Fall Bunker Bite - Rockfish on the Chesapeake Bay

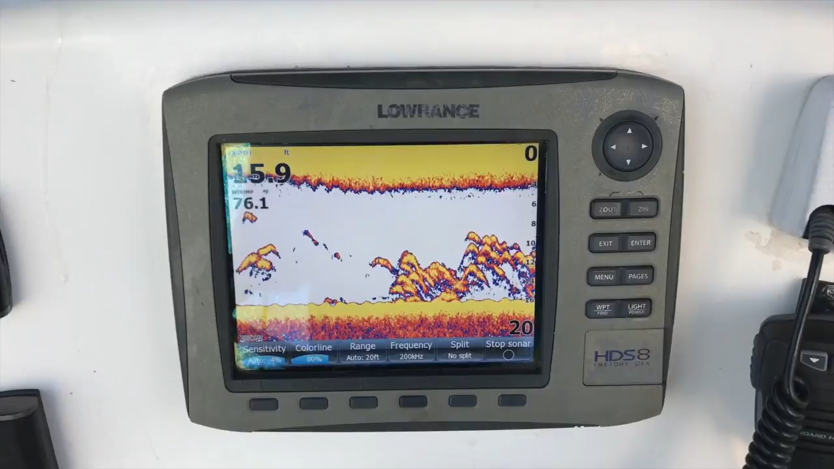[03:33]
On screen: depth 15.9 ft
And there they are, just like on cue. Man, I can't believe it. I've seen it a thousand times.
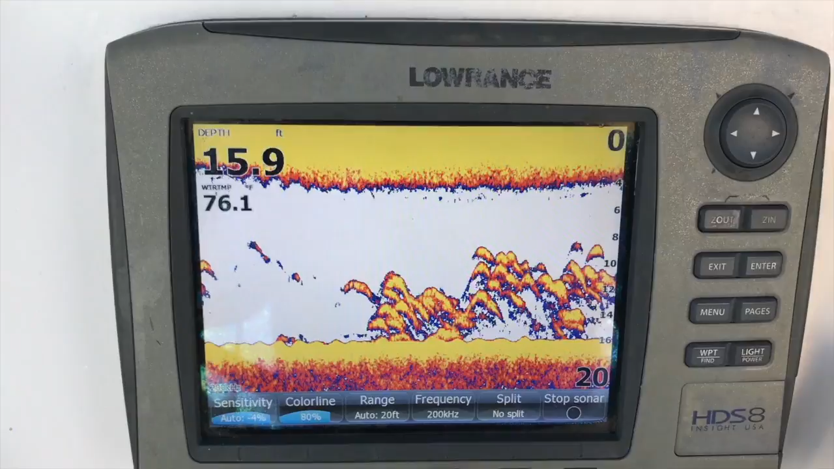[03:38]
On screen: depth 15.9 ft, water 76.1°F
That bunker pouring out of the rivers, and then these big rockfish just sitting here waiting to ambush them. Here we go.